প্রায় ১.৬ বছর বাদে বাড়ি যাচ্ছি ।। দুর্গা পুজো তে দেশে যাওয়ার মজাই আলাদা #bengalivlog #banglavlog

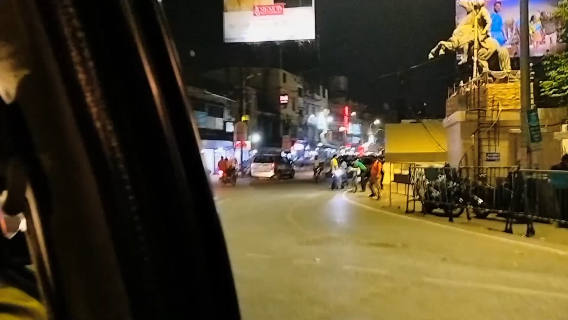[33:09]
তো ফাইনালি মধ্যমগ্রাম ঢুকে গেলাম, এটা মধ্যমগ্রাম চৌমাথা। এবার এখান থেকে আমাদের বাড়ি হেঁটে 5 মিনিট।